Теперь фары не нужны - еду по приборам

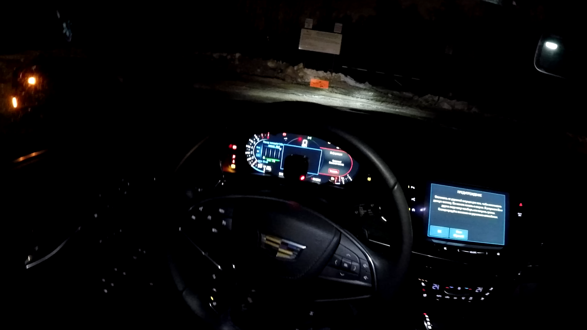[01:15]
И следующий этап это инфракрасная камера.
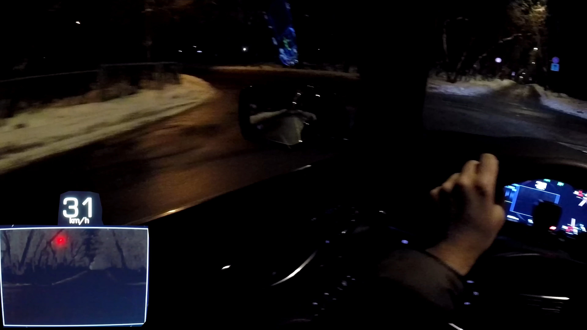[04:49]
Может, вы уже кого-нибудь увидели в ней, я пока никого не вижу.
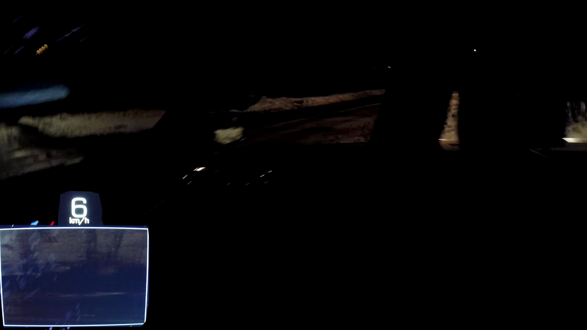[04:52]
Так, что там у нас? Ночью, конечно, можно ехать намного быстрее.
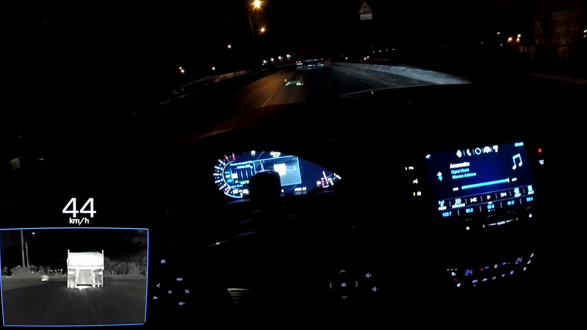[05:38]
Он теплый. Подсвечивается шина. Мост там задний тоже должен подсвечиваться, потому что он явно теплее, нежели стальной. Вот такая вот картинка. В целом на сети 6, отличаемся от таких вот размышлений бытовых по развитию канала. И перейдем все-таки к автомобилю. Получается, что можно ездить вообще в туман, кстати. То есть все объекты подсвечены и все очень хорошо видно. Посмотрите, как.
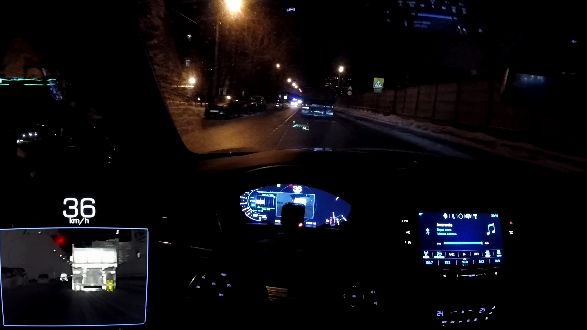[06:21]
Кто не слышал, найдите. В интернете очень смешная песня. Грустная, смешная, тупая, но одновременно угарная. Весел, короче. Но мы потихонечку едем, и КамАЗ по лесу бережет. Видим, может у него на высокой скорости что-нибудь и отлететь. Посмотрите. Еле-еле. А, тут яма. Ничего себе тут яма. Ям еще не зря он сбравился, Павел Ход. Но продолжаем изучать попутно тепловую карту КамАЗа и двигаться далее.